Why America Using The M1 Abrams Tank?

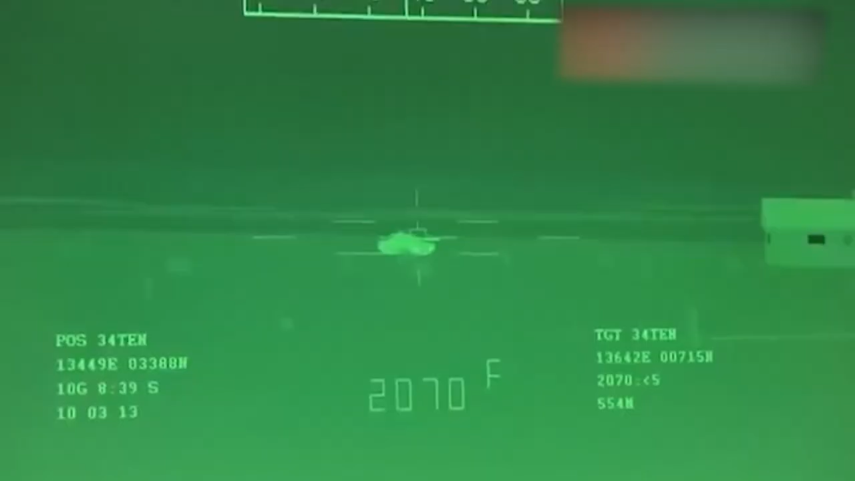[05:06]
The night vision thermal imaging system creates an image based on the differences of heat radiated by objects in the field of view.